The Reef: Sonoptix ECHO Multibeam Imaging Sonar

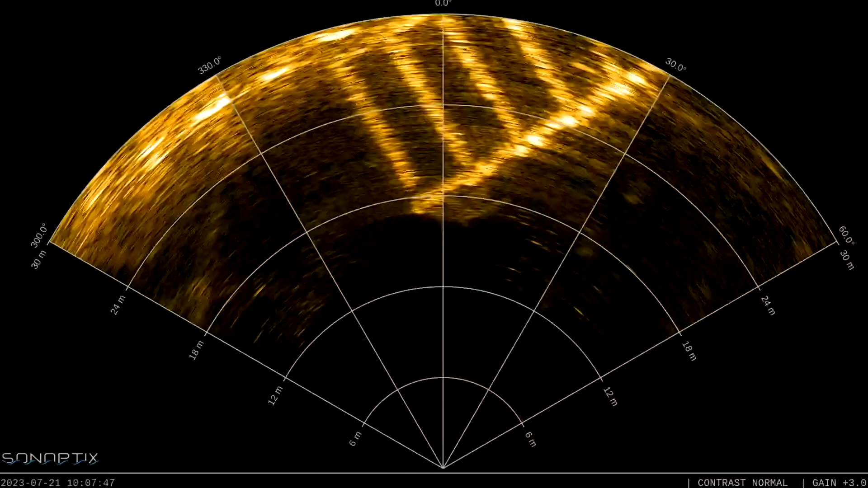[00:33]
It gives you an image of what's around you oriented in a top-down view so that you can see structures, objects, and other features that will help you navigate underwater.
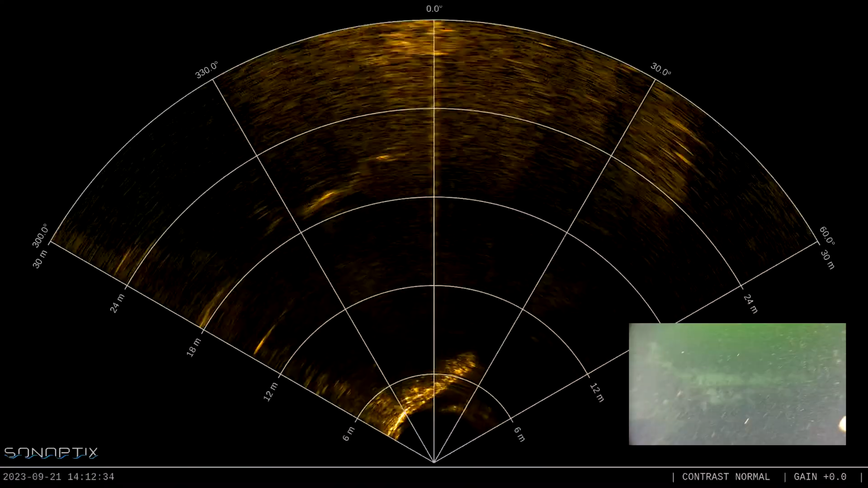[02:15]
Here are some example videos recorded with the Synoptics Echo on the Blue ROV2.